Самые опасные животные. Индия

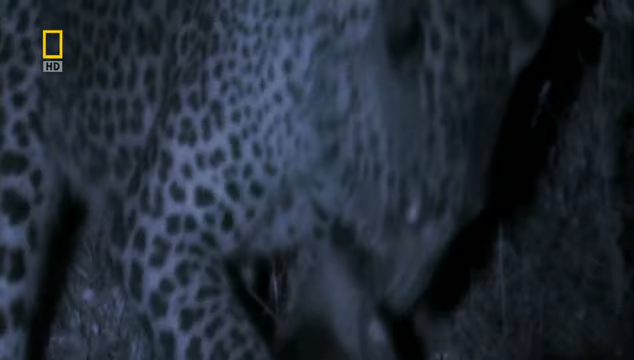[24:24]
Леопарды – самые распространенные большие коты во всей Индии.
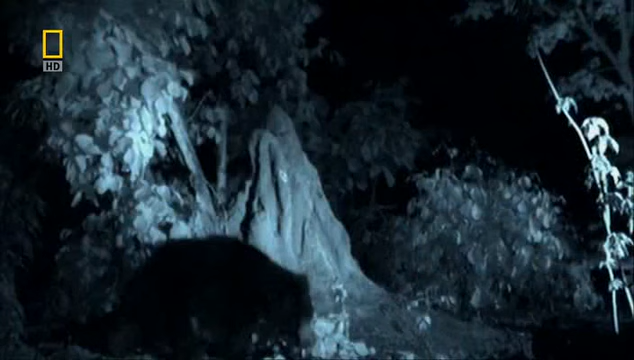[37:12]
Медведи-ленивцы – это энергичные охотники за термитами, анатомия которых позволяет им вторгнуться в колонию и пожирать маленьких насекомых тысячами.
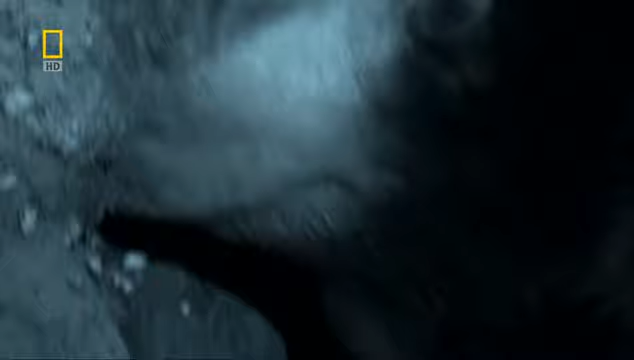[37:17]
Их загнутые когти длиной почти 8
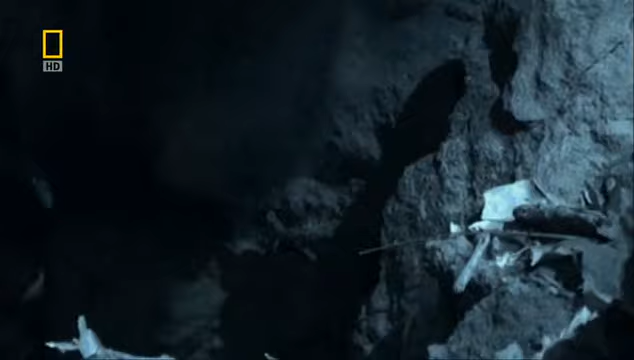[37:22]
сантиметров легко расправляются с согретой на солнце насыпью термитов. Как только он оказывается внутри, медведь защищает свой нос от поползновений непрошенных гостей.
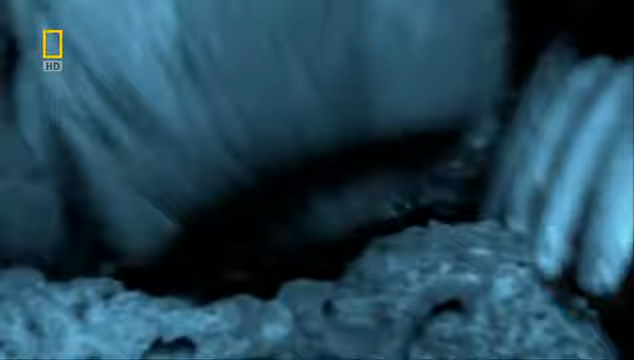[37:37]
Он закупоривает свои ноздри при помощи специально приспособленной заслонки.
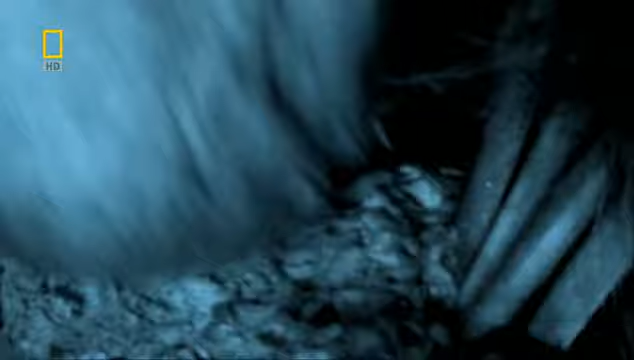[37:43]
Потом он ест, засовывая свои гибкие губы в дупло и просто засасывая свою пищу.